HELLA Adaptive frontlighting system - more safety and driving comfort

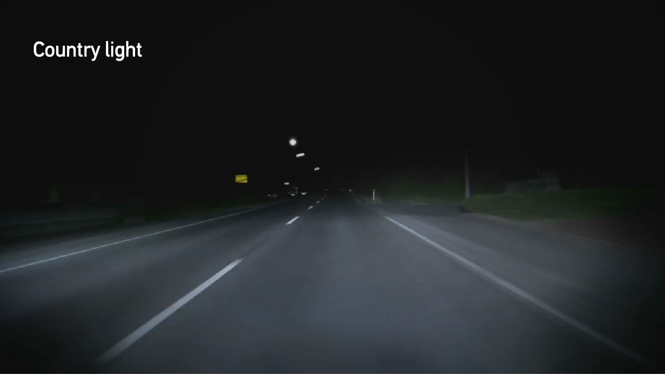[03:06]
The broadly illuminated country road enables the driver to react
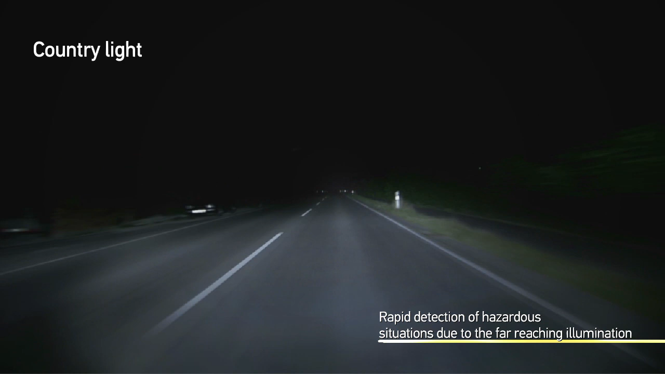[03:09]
quickly to potential dangers at the side of the road.